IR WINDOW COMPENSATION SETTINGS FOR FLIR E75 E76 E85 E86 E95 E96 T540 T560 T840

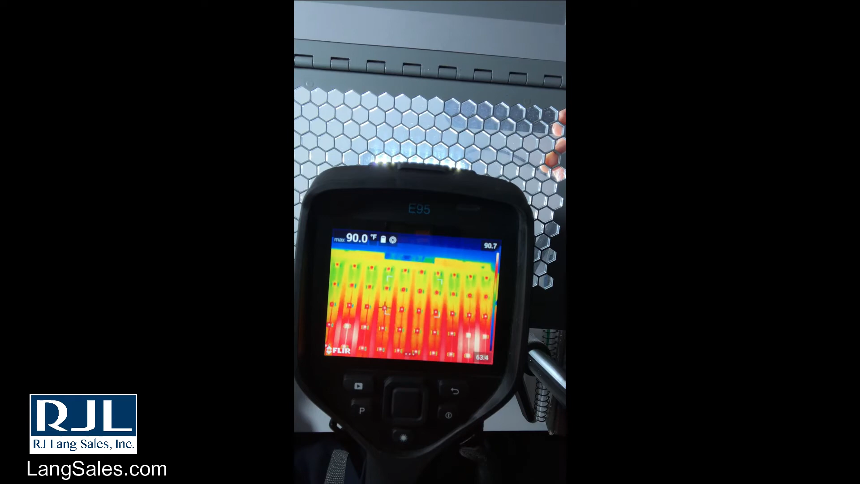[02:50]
On screen: max 90.0°F
can see that it's a little less transmissive in some spots.
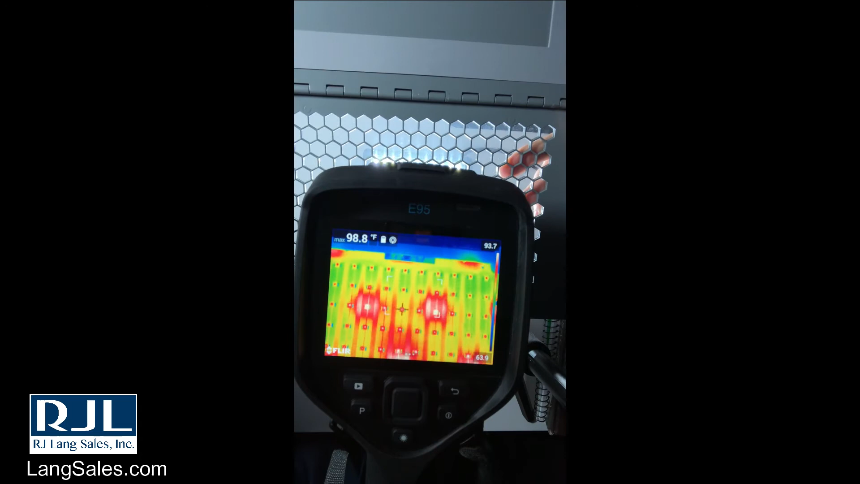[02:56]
On screen: max 98.8°F
So I need to make sure that I'm actually...
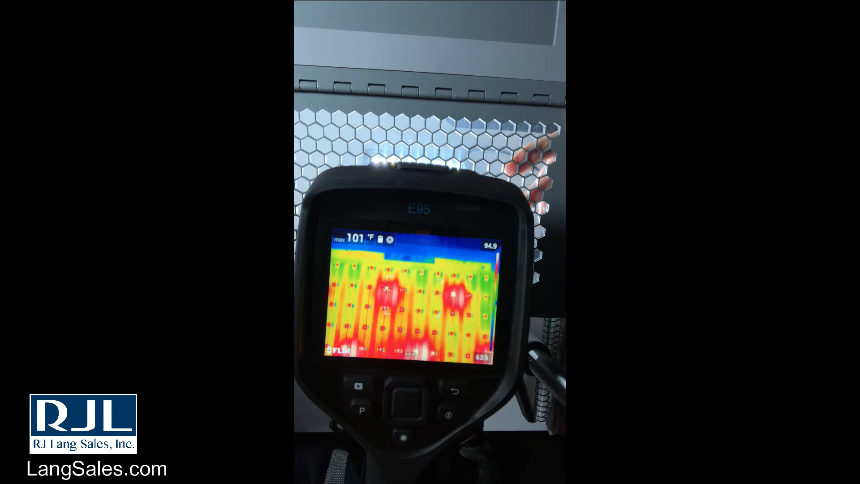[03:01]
On screen: max 101°F
Actually it seems to be more transmissive in some instances.
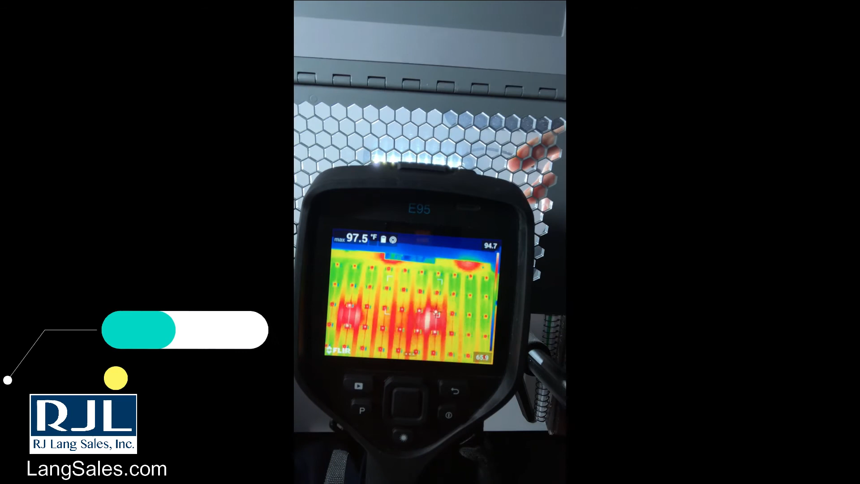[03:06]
On screen: max 97.5°F
So I think this would be something that I would want to investigate a little bit further than in this
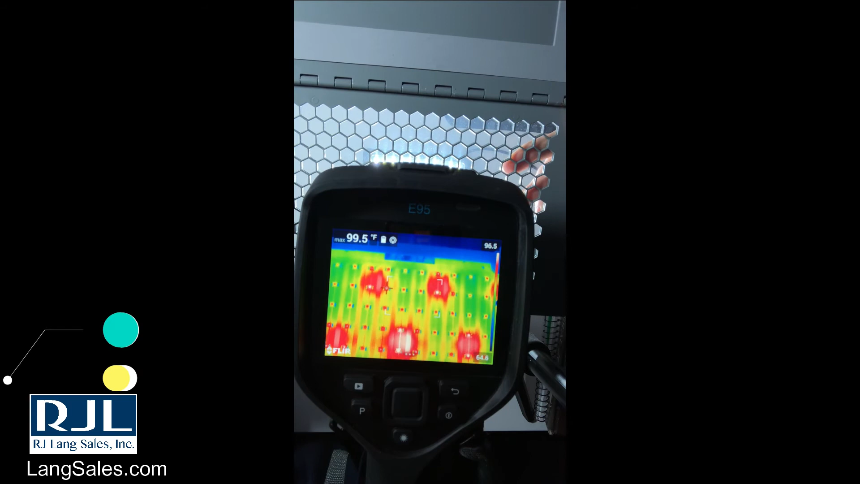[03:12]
On screen: max 99.5°F
tutorial on setting this up in a proper cabinet. And that way this stays steady. But roughly the same on all three of these.